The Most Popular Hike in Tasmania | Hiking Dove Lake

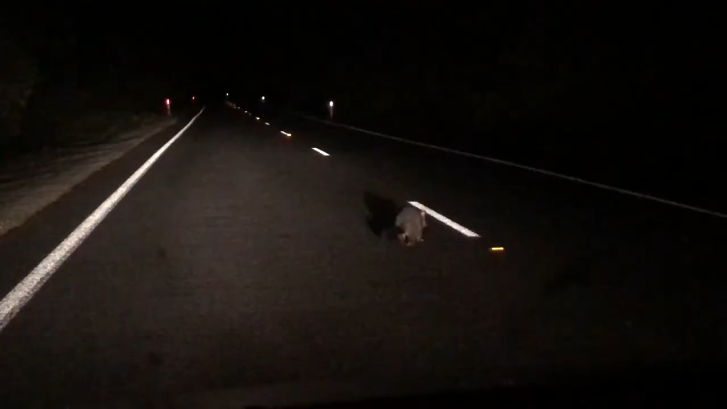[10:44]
you can see that 500 meters turn left onto tasman highway a3 oh oh i actually got that on tape
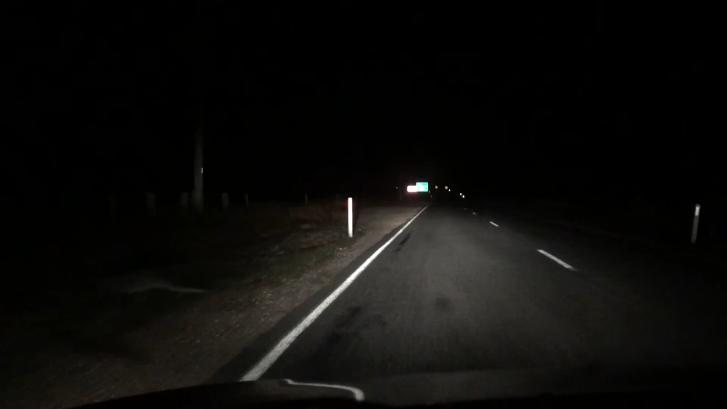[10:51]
that was definitely a kangaroo kangaroo mate a roo a roo a roo that was a roo mate a roo okay what do you want me to do now i don't know here oh